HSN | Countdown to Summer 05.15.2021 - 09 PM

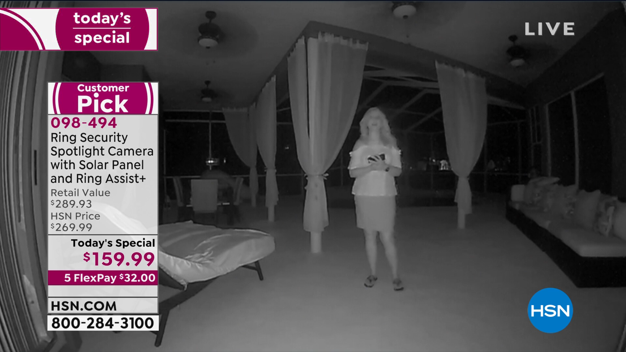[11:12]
it is automatically adjusted into that infrared night vision mode so you don't have to lift a finger as soon as it's dusk outside your ring camera will automatically adjust so you can see in pitch darkness and again if you're using the app you're going to be able to pinch and zoom in get closer see identifying characteristics but i just want to show you so i can still see my eating area and my um a little lounging area right here i can see some of my other seating right here i can still see cars as they're going up and down the street because i can see headlights